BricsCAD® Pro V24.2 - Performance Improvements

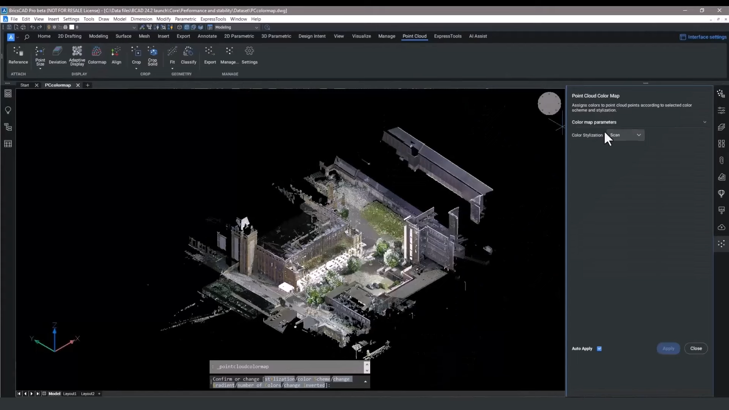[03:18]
Changing between color schemes is much faster, especially when the auto-apply option is checked.
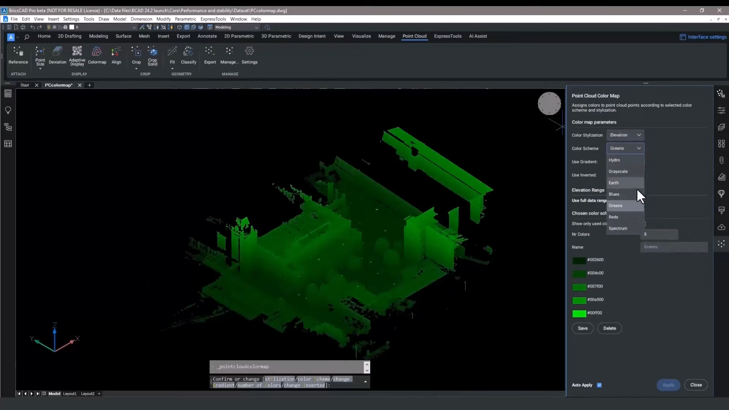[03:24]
This better display performance and memory usage